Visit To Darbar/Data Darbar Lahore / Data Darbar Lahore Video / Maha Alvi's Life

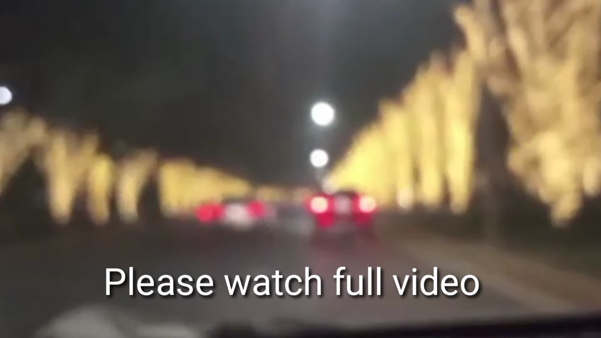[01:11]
ہوتی ہے اس کے پیچھے تو آپ سے ریکویسٹ ہے کہ آپ ویڈیو کو فل واج کیا کریں تو ویورز یہ روڈ کی دونوں سائیڈ پر لائٹنگ بہت اچھی لگ رہی ہے
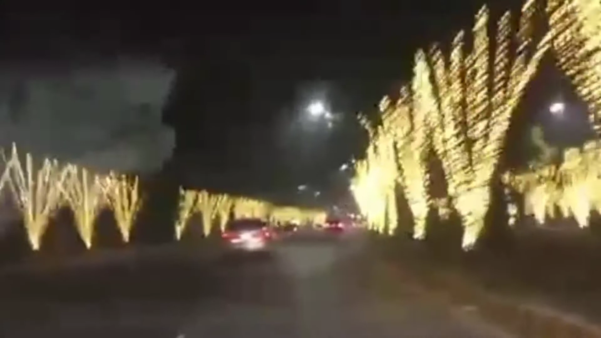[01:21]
رات کو سپیشلی لائٹنگ جو ہوتی ہے وہ بہت اچھی لگتا ہے لاہور میں تو ویسے بھی ہاتھ تر لائٹنگ ہی لائٹنگ ہوتی ہے جب بھی رات کو نکلو تو ماشاءاللہ بہت اچھے ویوز ہوتے ہیں لائٹنگ بہت زیادہ ہوتی ہے تو بہت اچھا لگتا ہے
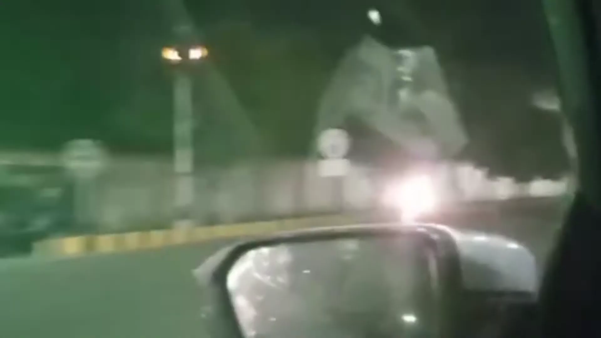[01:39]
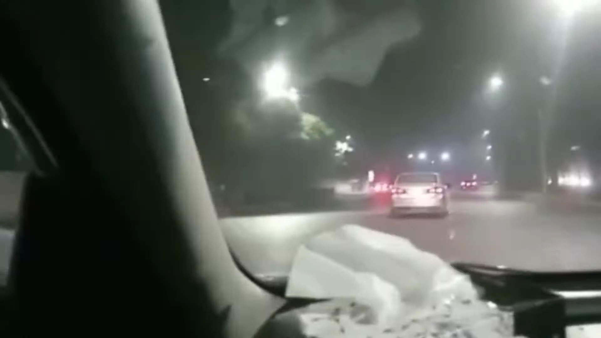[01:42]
تو یہ بھی رات کا ٹائم ہے رات کے ٹائم جو داتا صاحب کے دربار پر حاضری کے لیے جا رہے ہیں تو کوشش کر رہی ہوں کہ آپ کے ساتھ جو ہے وہ اس کو زیادہ سے زیادہ شیئر کر سکو